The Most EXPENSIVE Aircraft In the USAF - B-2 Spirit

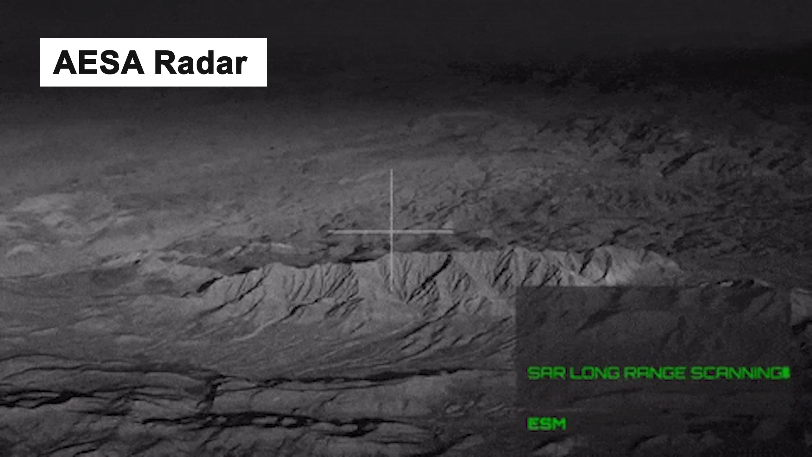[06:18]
This radar replaces the B-2's legacy radar antenna, and transmitter.